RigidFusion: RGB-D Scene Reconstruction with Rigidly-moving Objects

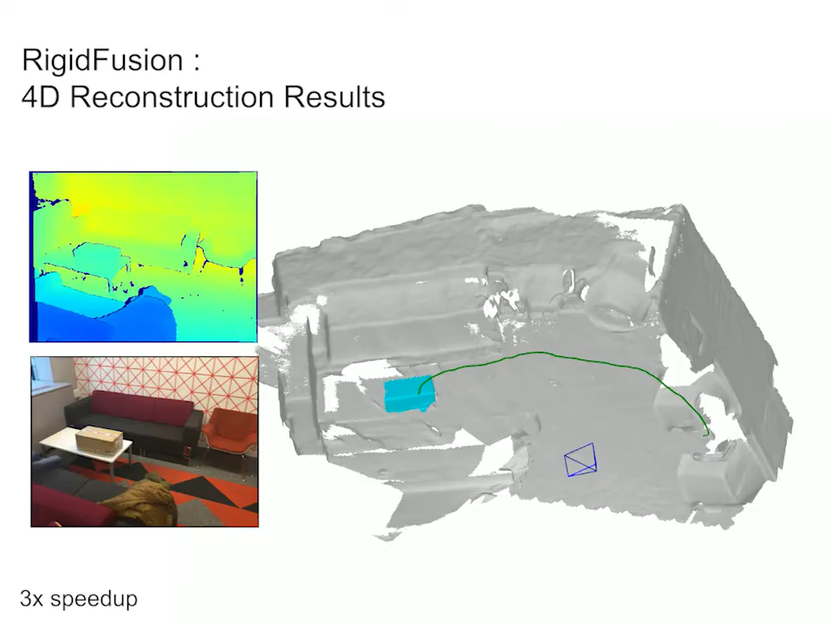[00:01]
We present RigidFusion, a novel method to reconstruct dynamic indoor environments.
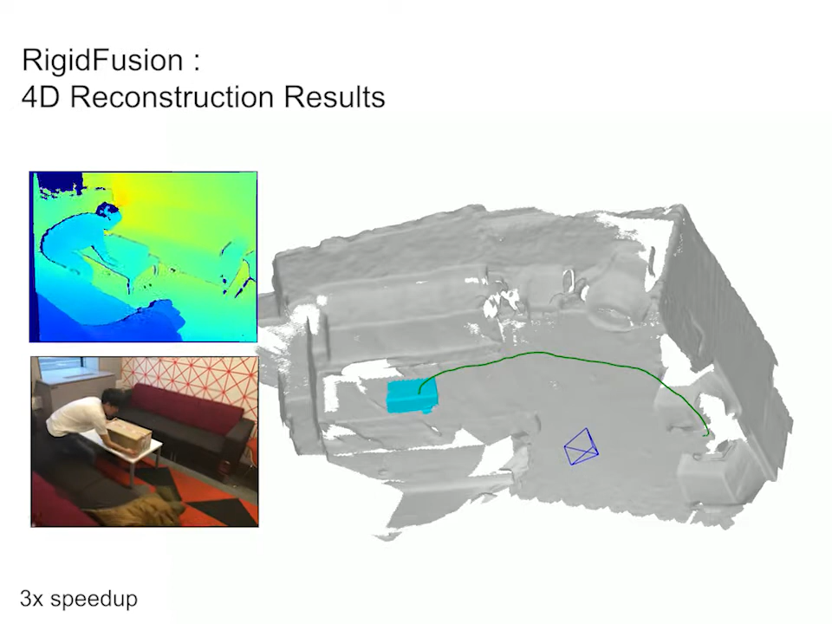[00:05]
RigidFusion is able to handle challenging scenarios where both background and foreground have large motion.
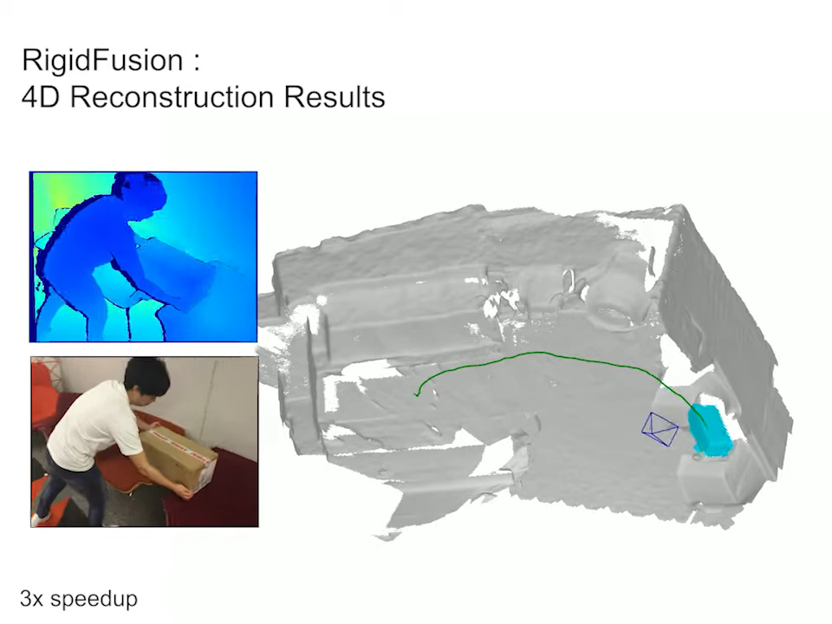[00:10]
Our method does not require learning a prior of the moving object and is capable of producing a full scene reconstruction as shown on the right hand side.
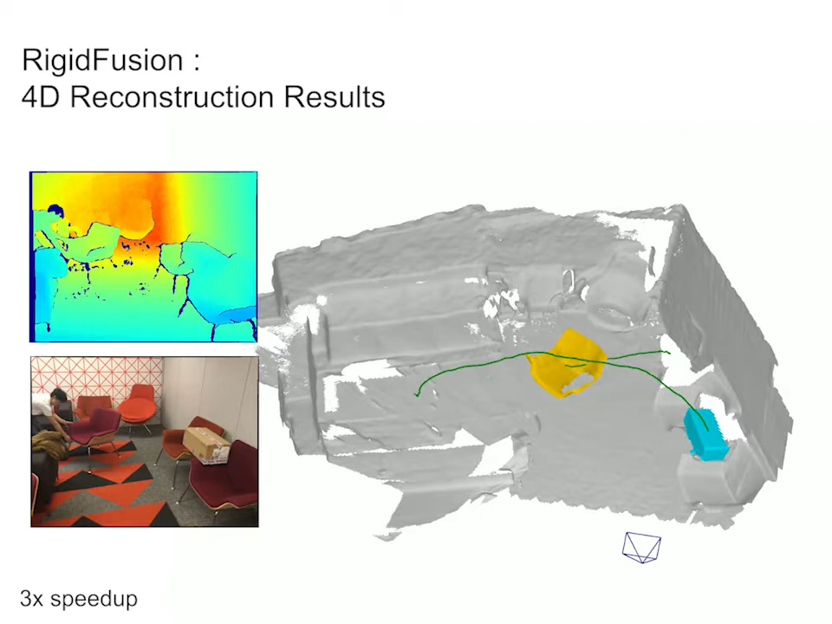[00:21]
We compare the state-of-the-art dynamic scene reconstruction methods,
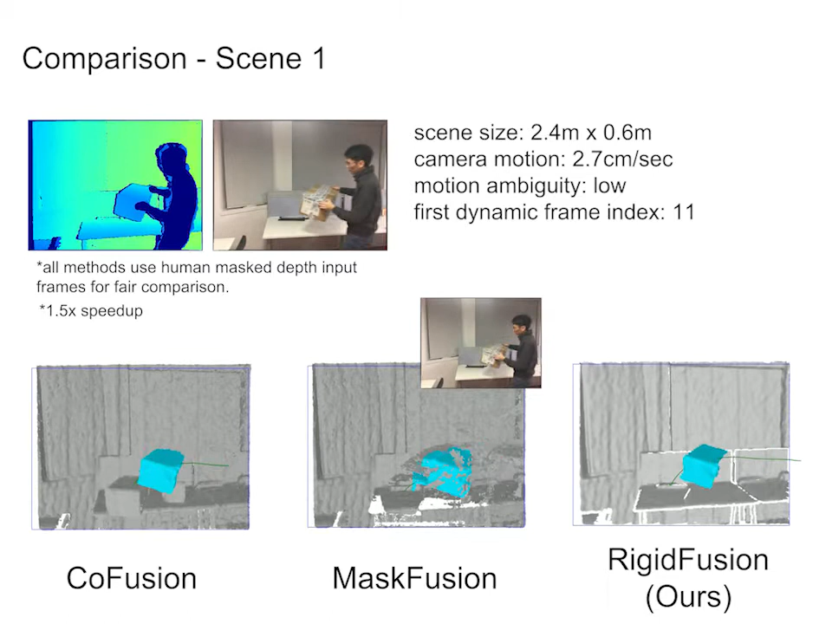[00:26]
co-fusion and mask fusion in scenes with less dynamics
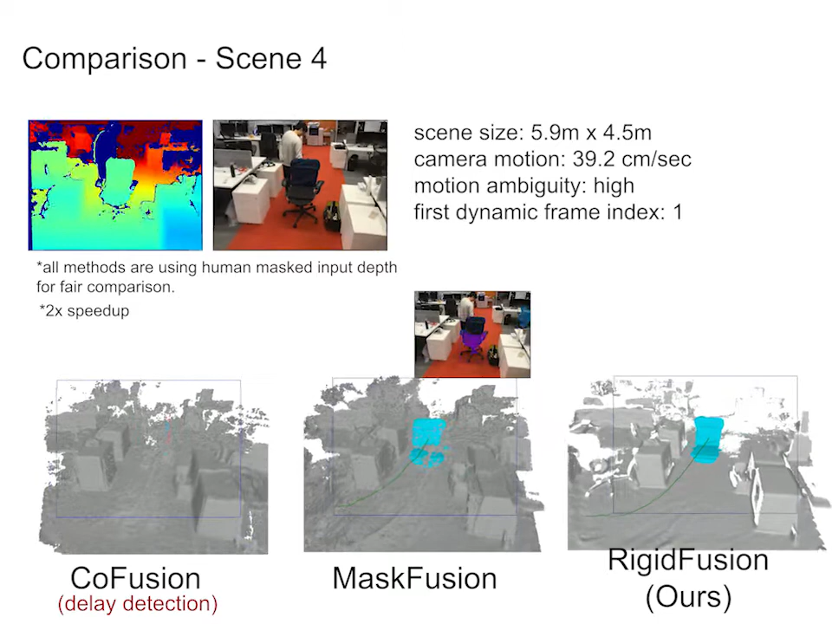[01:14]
Our method employs asynchronous background and foreground reconstruction as shown in the video.
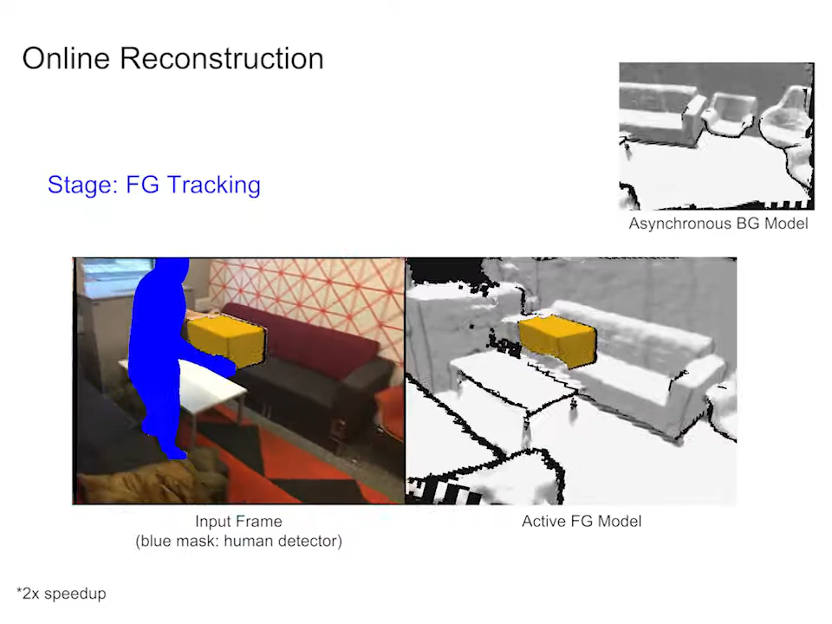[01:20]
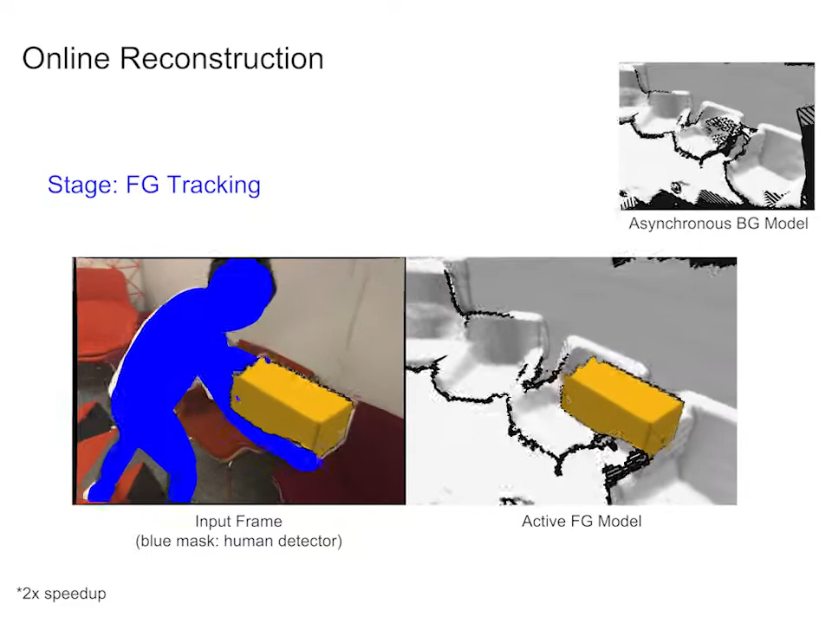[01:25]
The short delay between the background and foreground modules allows the system to accumulate more free space information as a detection prior.
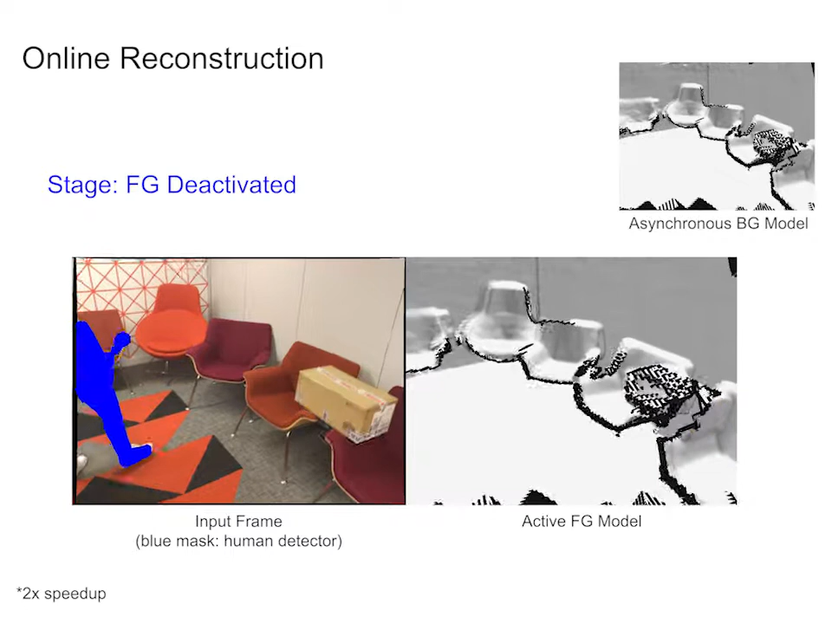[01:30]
Multiple object tracking and reconstruction can be achieved by resetting the active foreground object.